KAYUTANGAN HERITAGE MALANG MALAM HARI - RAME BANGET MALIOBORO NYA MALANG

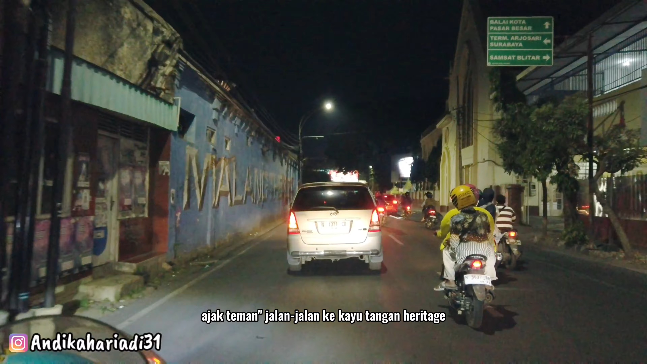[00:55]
Salah satu jalanan di kota Malang yang sangat hits kalau malam hari itu bagus banget.
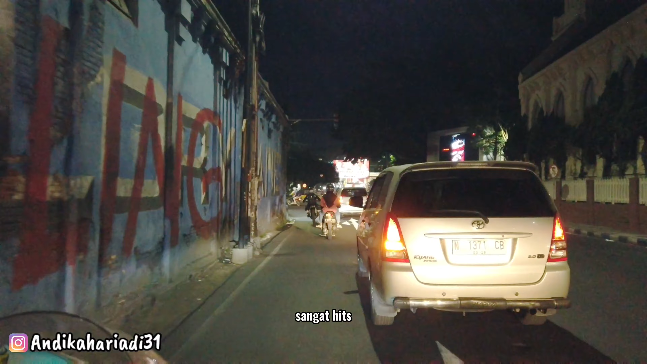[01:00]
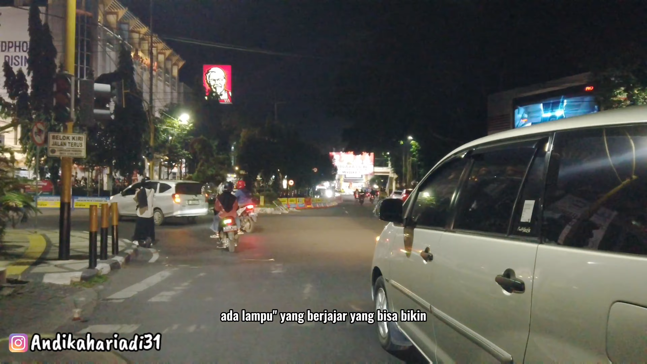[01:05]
Ada lampu-lampu yang bercacar, yang bisa bikin kelihatan estetik dan juga banyak
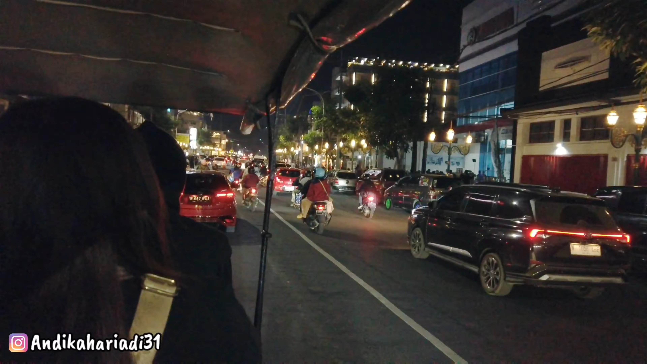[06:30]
Yuk sekarang kita menikmati jalanan kayu tangan.
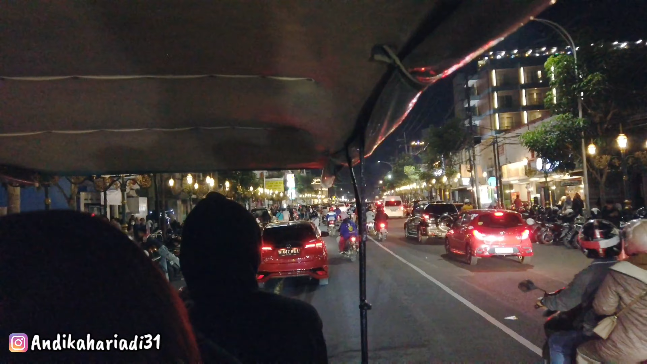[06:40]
Pakai Delman. Ini juga ada kedai-kedai seperti ini teman-teman ya.